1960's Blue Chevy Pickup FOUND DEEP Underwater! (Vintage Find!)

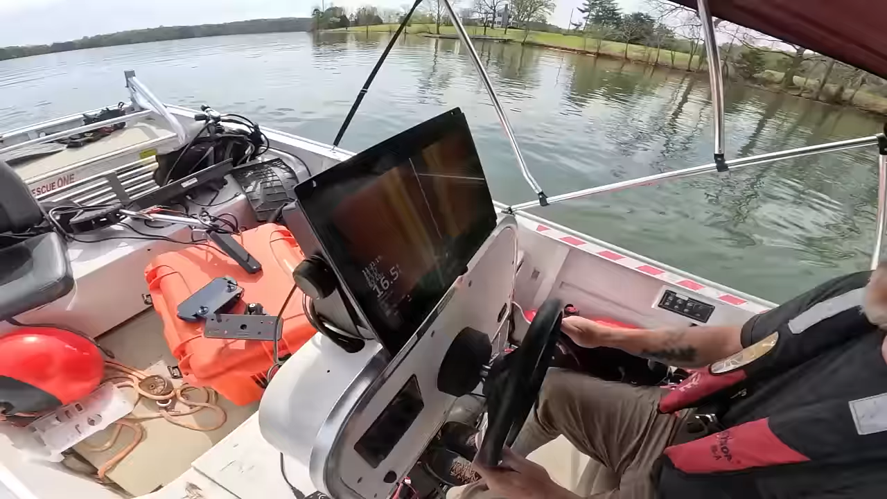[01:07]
My sonar, but we're just looking at yours right this second. Yeah. 16 feet here. It's not bad right here at the boat ramp. And there's the boat ramp. So. There's tires and crap everywhere. See a lot better when it's not out in the sun.
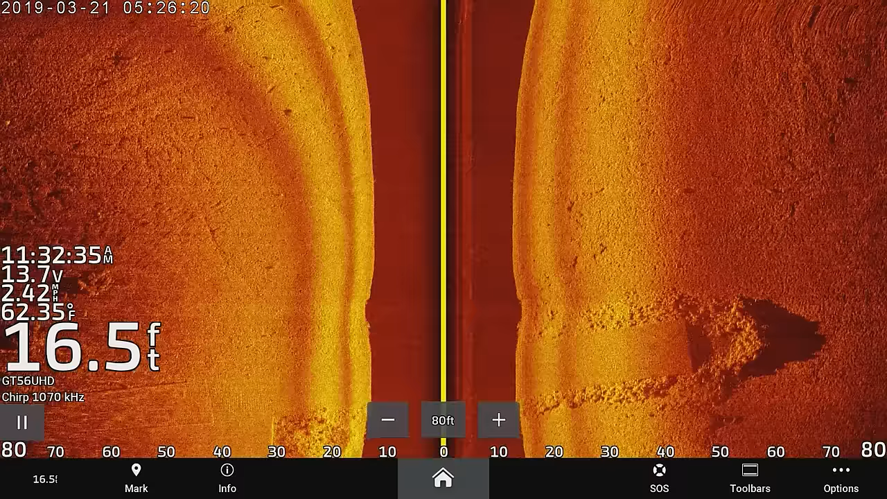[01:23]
On screen: depth 16.5 ft, water 62.35°F
Yeah, there's some tires right there. It's not a big log. That looks clear. Right off ways of away.
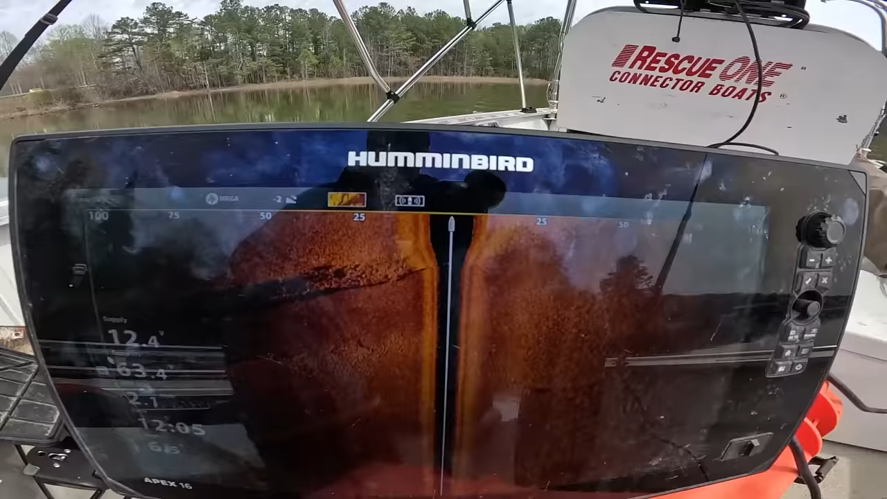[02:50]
No, I think it's a road. So like, this is a man-made lake though. So maybe it was like the old. How old is this lake?
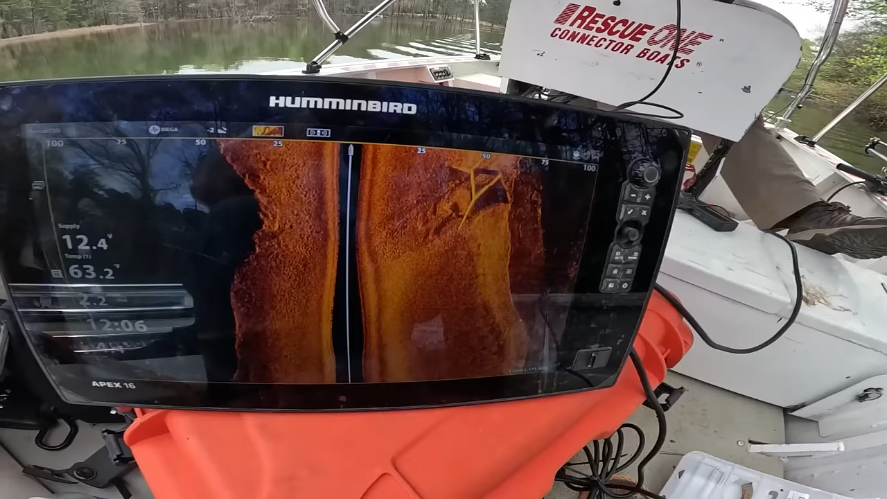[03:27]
Is that what that is, the road?
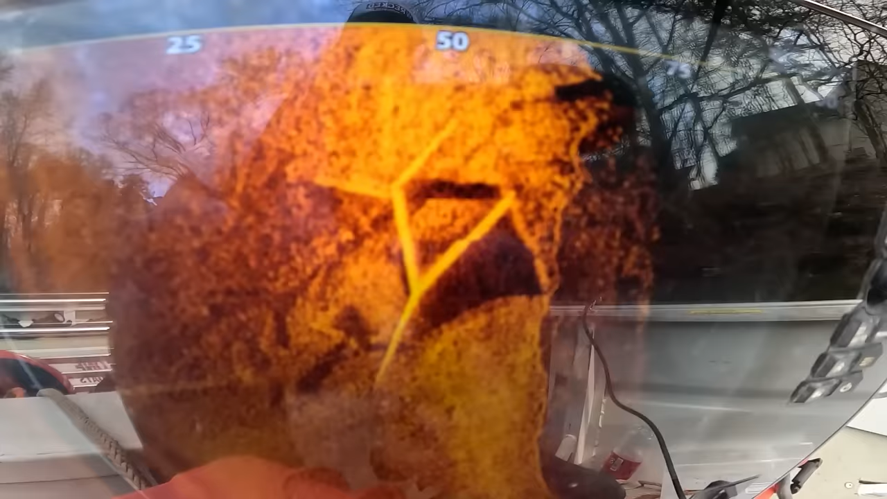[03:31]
That big mess. I guess. Hard lines.
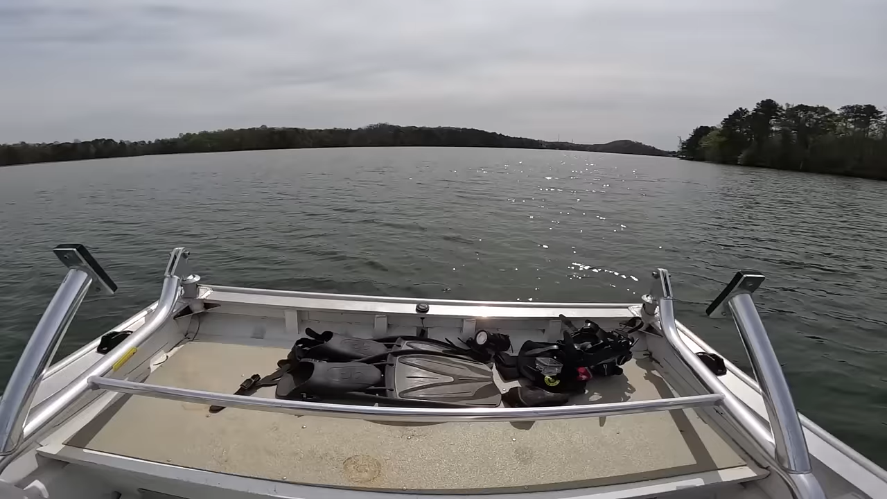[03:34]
So we just went over what looks like a dock. This happened before. Someone thought it was a truck.
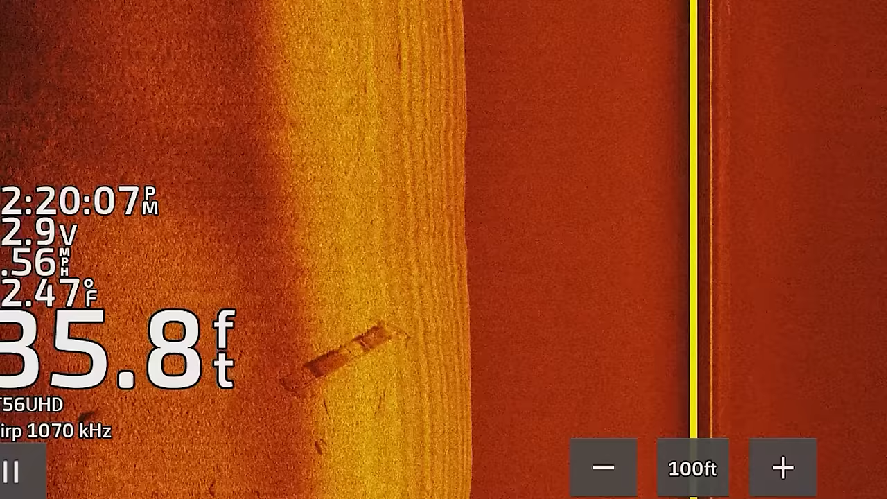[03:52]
We're gonna keep on searching though, close to the bridge, because I think that's not what he saw. All right. But you kind of think it might be.
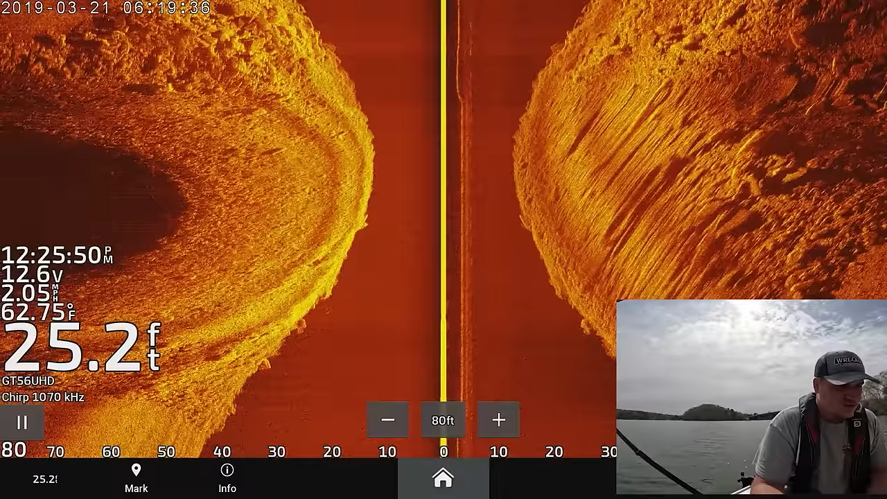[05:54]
On screen: depth 25.2 ft, water 62.75°F
No, it's gotta be right in this little area. Well, I'm shooting 100 and I don't see it yet. Yeah, I'm not seeing it.
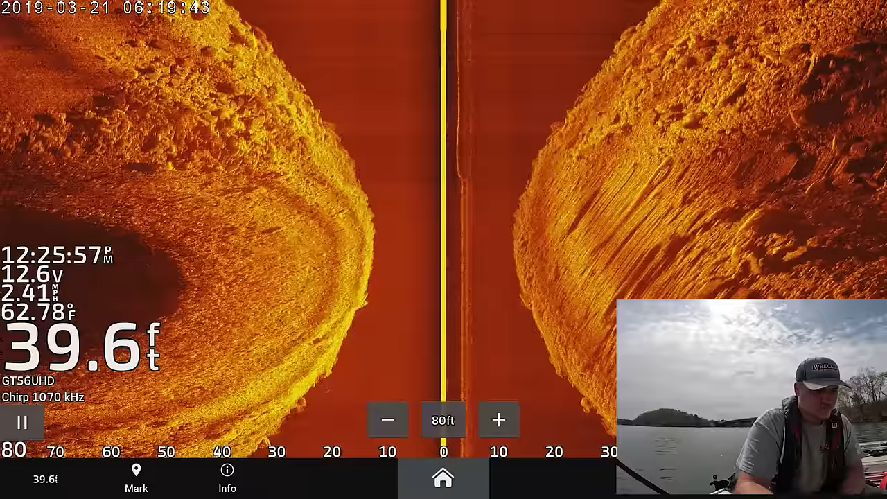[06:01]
On screen: depth 39.6 ft, water 62.78°F
I'm shooting 100. Well, it's all flat. It's deep. It just like level. Oh, there it is. You're a liar. That's it, right there. I haven't got over yet. So that's it. That's a truck, 100%.
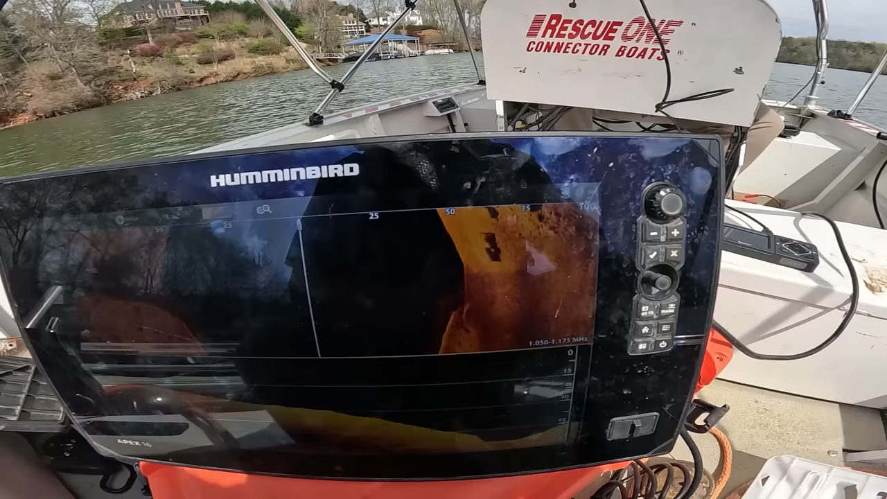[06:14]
That is a truck, man.
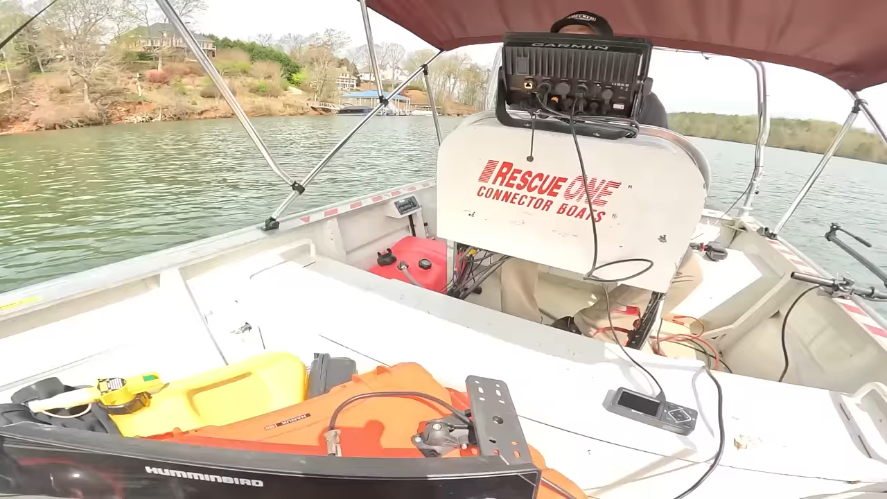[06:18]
Look at that. To the right? I'm backwards. I didn't see anything. Dude, I mean, it's a truck. I see it.
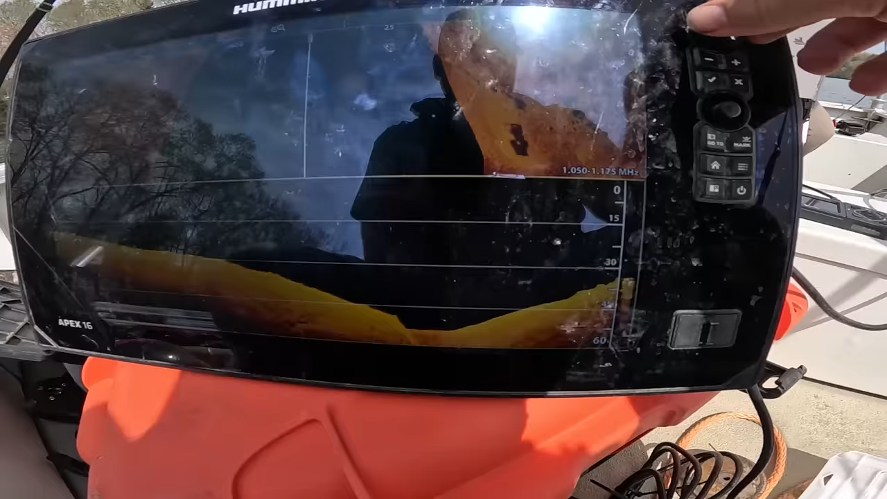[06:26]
Alright, well, I see what you're talking about, but it's 60 feet. It's like 60 feet. It's right in that trench.
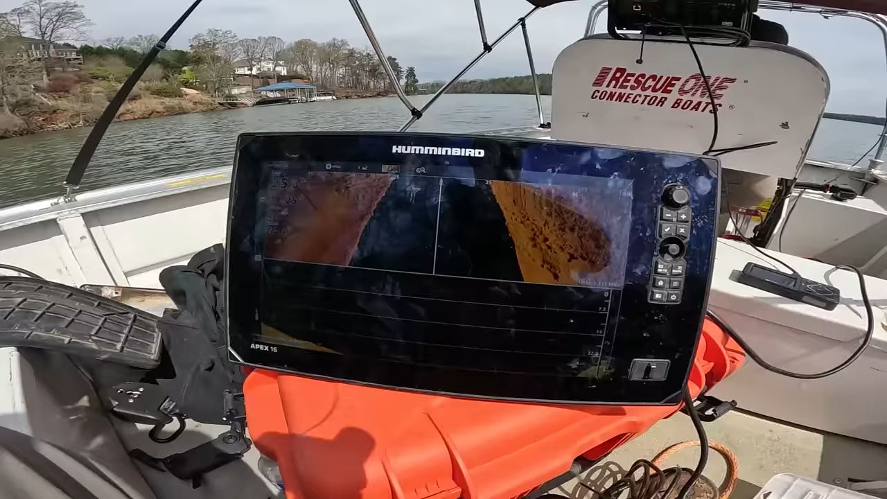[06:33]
To the left, yeah. It's like 60 feet away. That's a truck.